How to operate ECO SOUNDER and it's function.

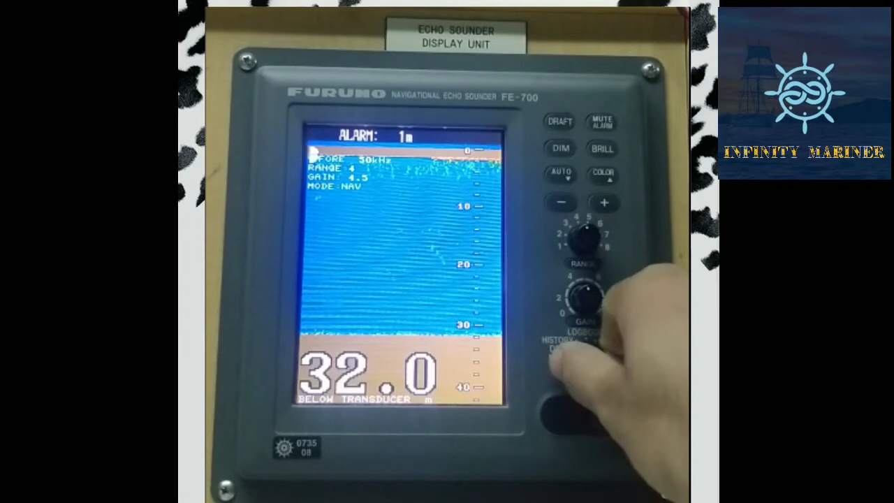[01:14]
On screen: depth 32.0 m
operations of the eco sounder like these all keys what these keys are used for and some of the mode options like nav dbs history logbook os data help menu these all modes are used for and first of all we will start with the nav mode options so there is a nav nav
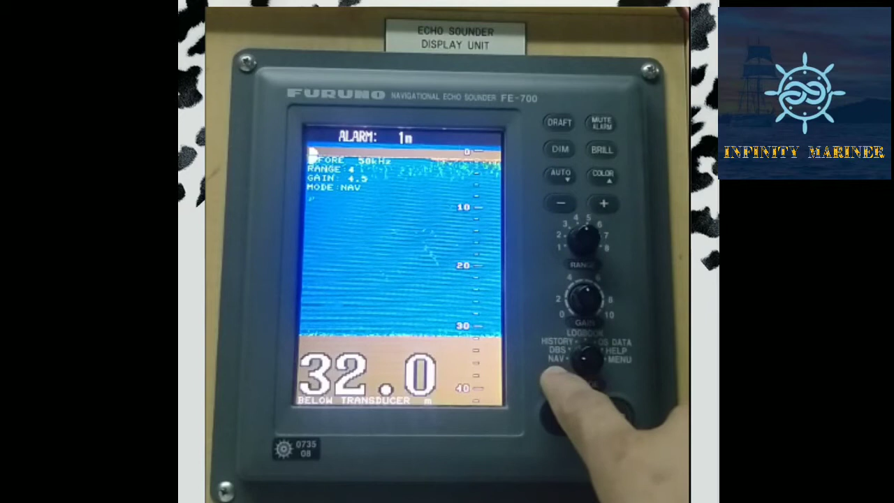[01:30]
On screen: depth 32.0 m
data is used just for navigational purpose the draft below our keel so it provides the data the depth of the seabed just below the keel so
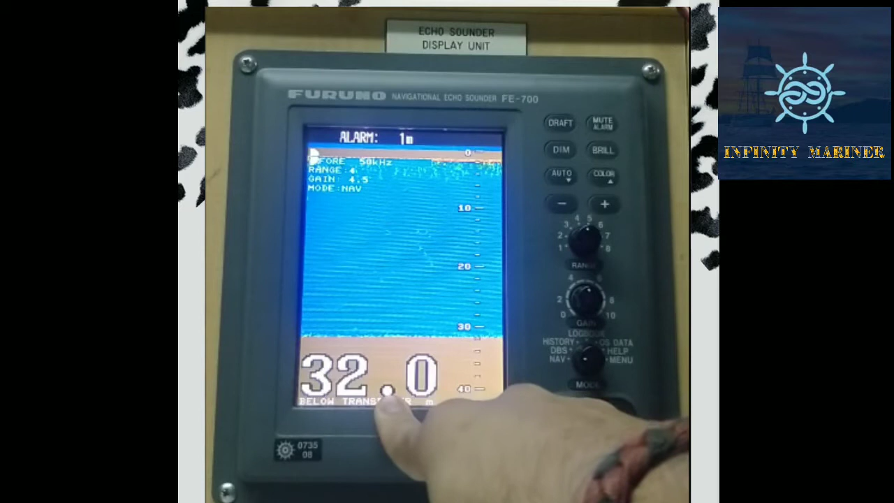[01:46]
On screen: depth 32.0 m
the transducer is fitted just below the keel so it it is providing the data of
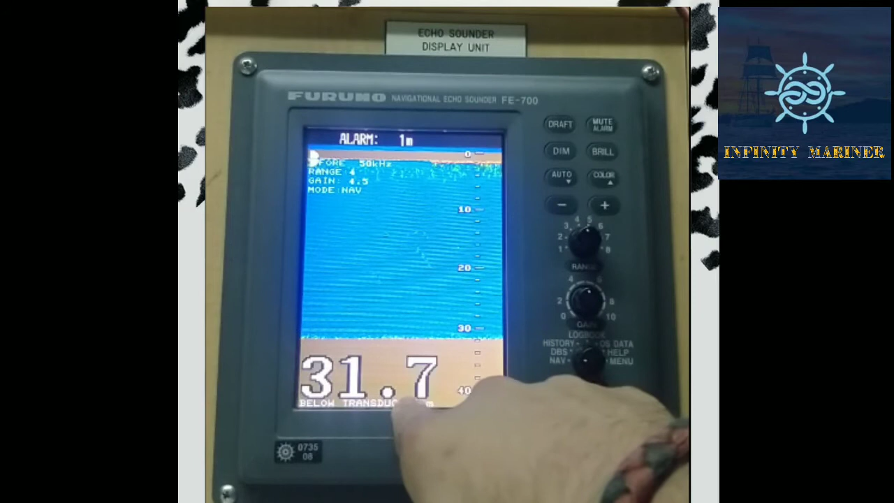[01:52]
31.7 means the depth below our keel is 31.7 second mode is dbs depth below surface so
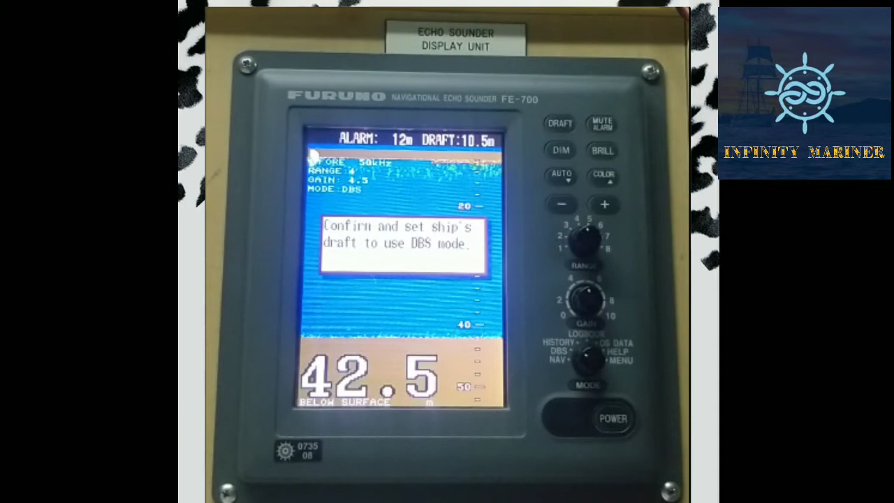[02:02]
On screen: depth 42.5 m
depth below surface in the sense what is the depth below the water
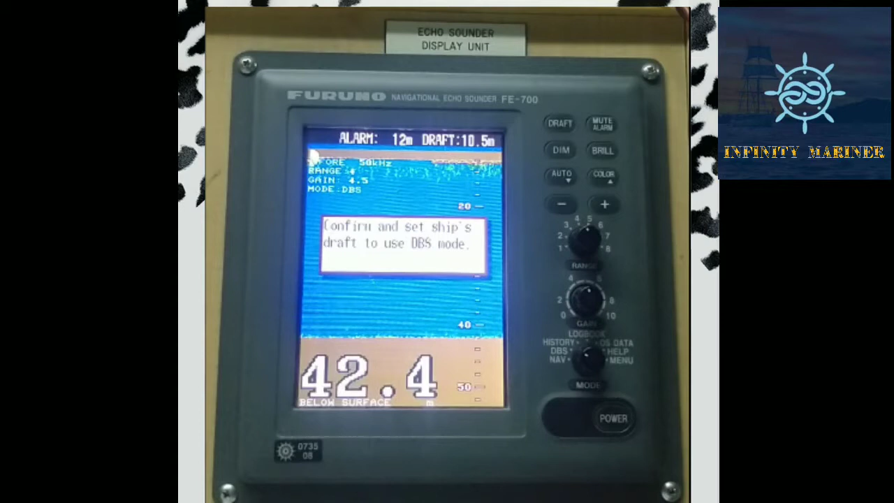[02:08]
On screen: depth 42.4 m
surface so this dbs calculation adds the draft of the ship so for dbs selection we need need to go to the dbs option and there is a dialog box confirming that confirm and
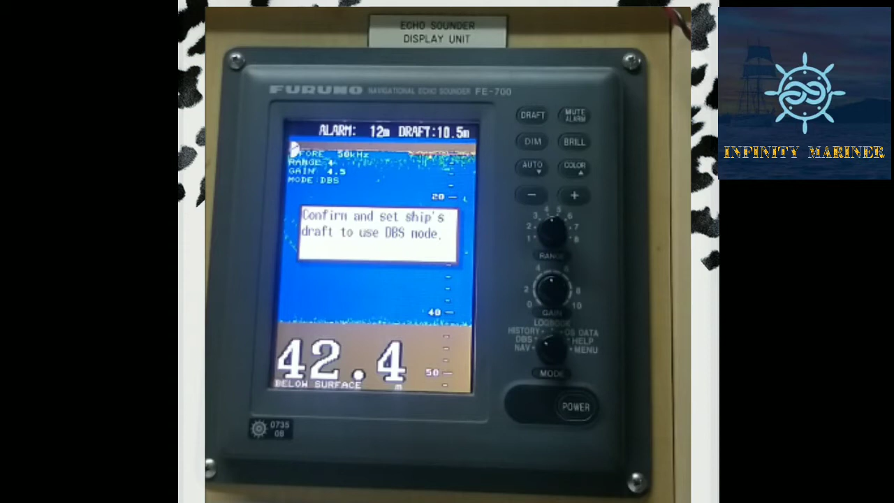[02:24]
On screen: depth 42.4 m
set ships draft to dbs mode dbs the full form of dbs is draft below surface and for select after 10 seconds it disappears so before 10 seconds we need to press
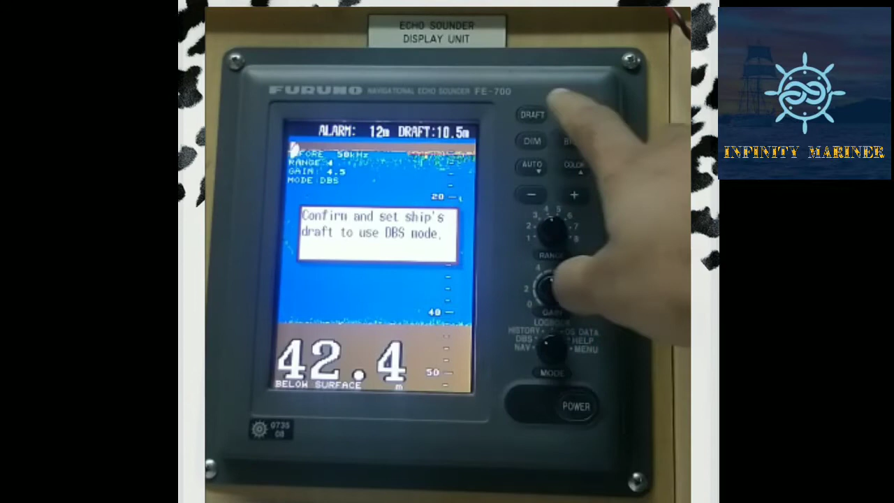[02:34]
On screen: depth 42.4 m
any key for setting it to dbs and for confirmation that the draft is showing of dbs so here is the text mentioned below surface so the basically the dbs is the draft adjusted depth
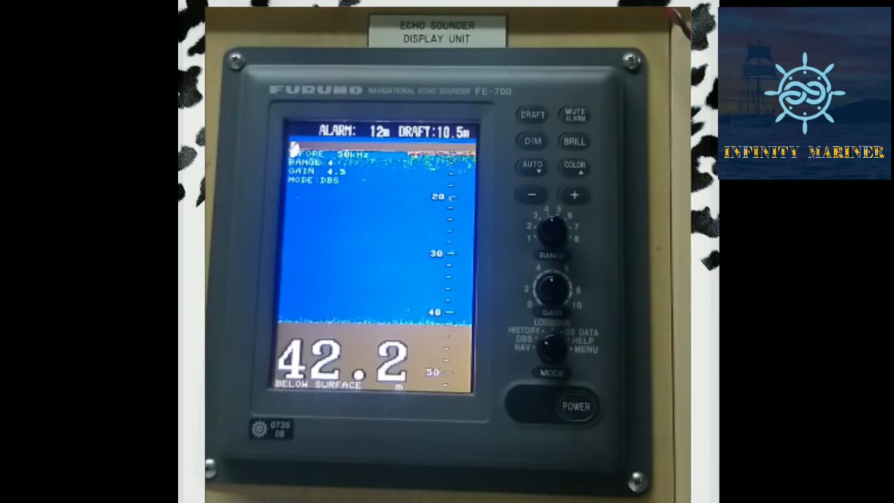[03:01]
On screen: depth 42.2 m
and the draft is shown right over here at the top right corner that is 10.5 meter current draft of the ship and if there is some kind of difficulty in finding the draft value of the ship then we can use just we can use it in a navigation mode so after setting it to dbs mode we can adjust the draft of the ship just by clicking on the draft option and here is the current draft of the ship and as per the failed out draft will set the draft over here whichever
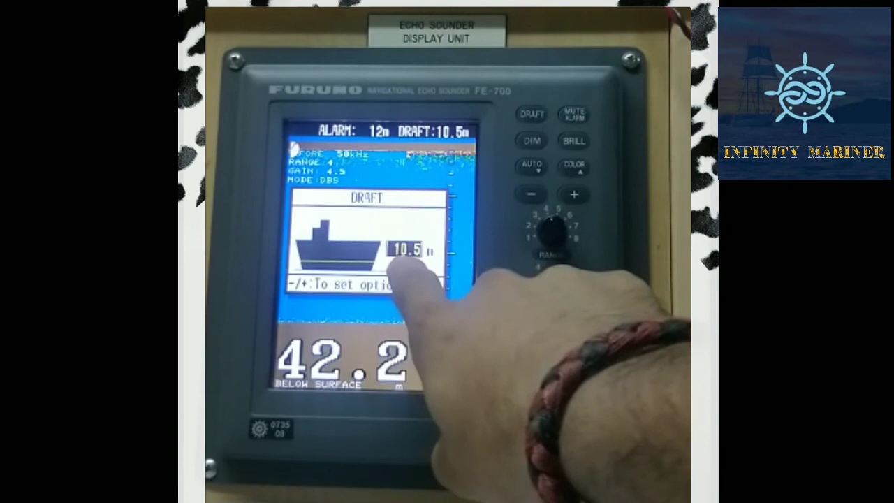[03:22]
value is there 10.5 length point five and all so basically it is used for referring the nautical charts just like there is a draft mentioned
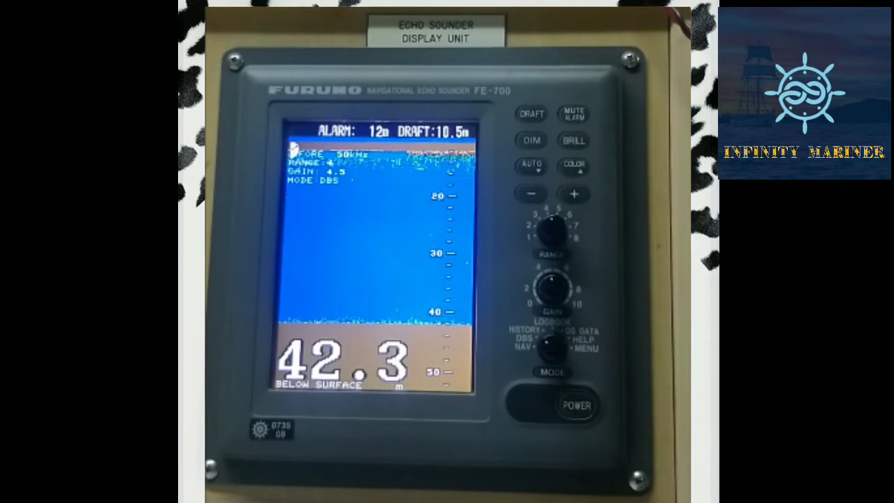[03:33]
On screen: depth 42.3 m
in a nautical chart or electronic chart so we will use this dbs mode for reference of the chart and after that there is an option called history this history provides two screen on the left side there is a contour and the right side there is a spread spread display the spread display and the contour data can be scrolled over for the past 24 hours and for scrolling we just
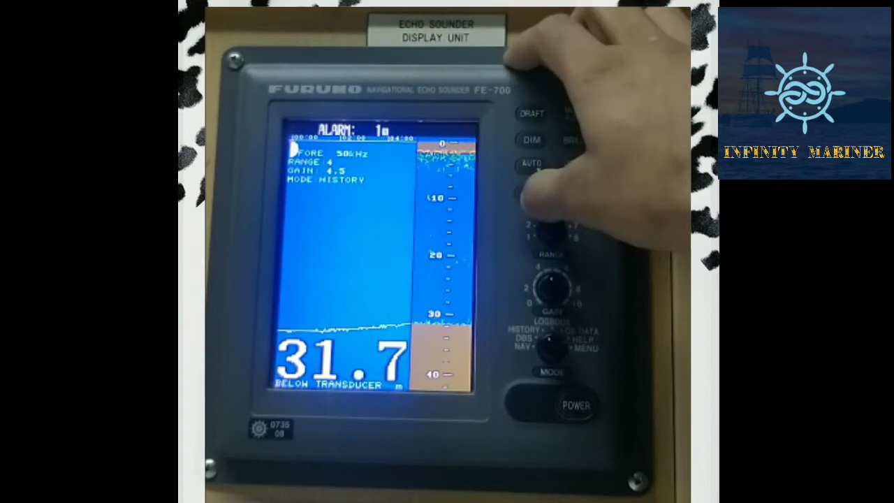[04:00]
On screen: depth 31.7 m
need to press the minus or a plus key and there will be shown the past data as you can see right over here the graph is moving so this data is the past 24 hour track or you can call it history of our draft of past 24 hours and after that there on the right side there is a spread display the spread display is nothing but
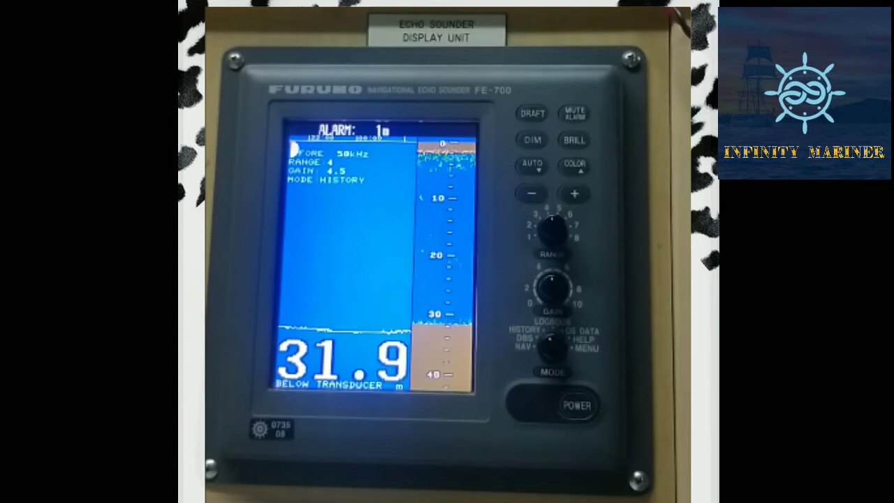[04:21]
On screen: depth 31.9 m
while the spread display shows the latest sounding of the past five minutes like this is the
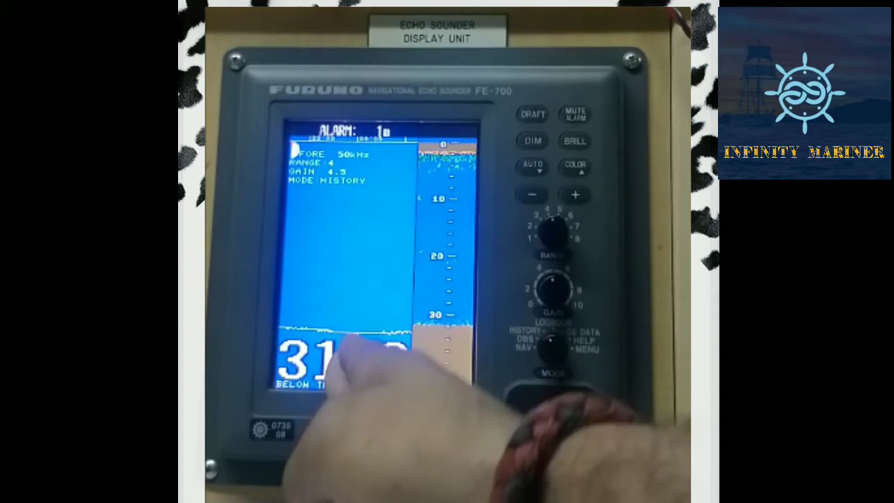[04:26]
last 24 hour track and this is current latest data of the past five
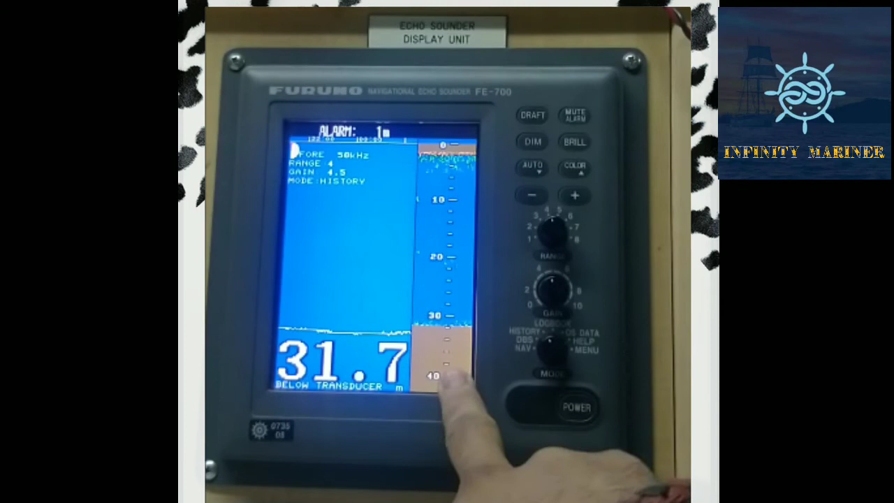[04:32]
On screen: depth 31.7 m
minutes like here you can see the 40 meter 30 meter 20 meter so current rep is 32 meter so it is showing the current data okay then after history
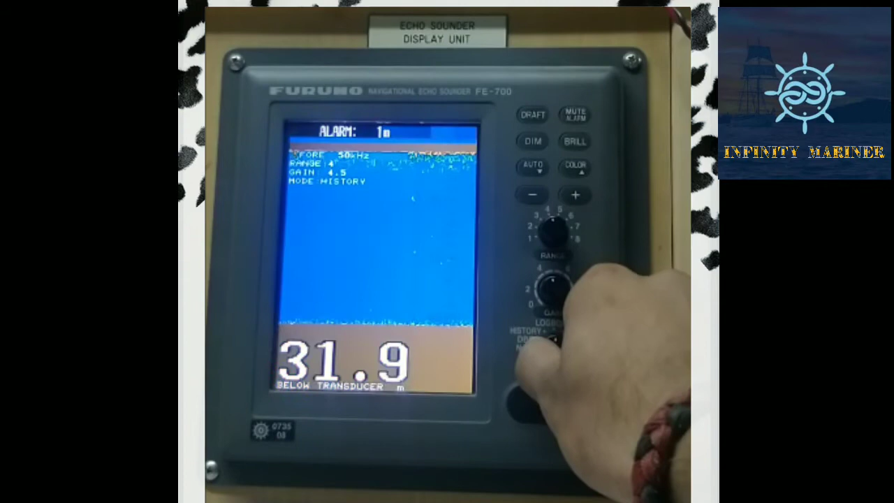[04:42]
On screen: depth 31.9 m
there is a logbook option and this logbook shows the time of the ship